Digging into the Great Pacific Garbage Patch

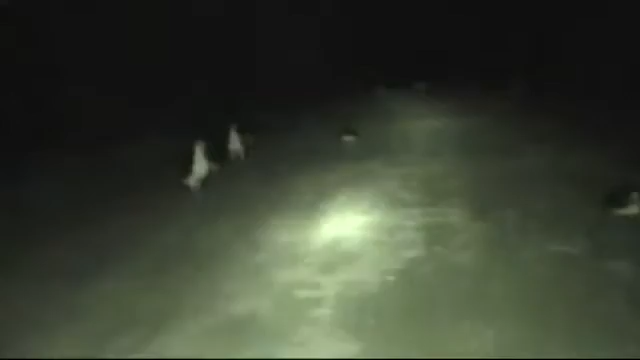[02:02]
There are birds everywhere. We're trying to dodge them in the dark. Oh my. Whoa.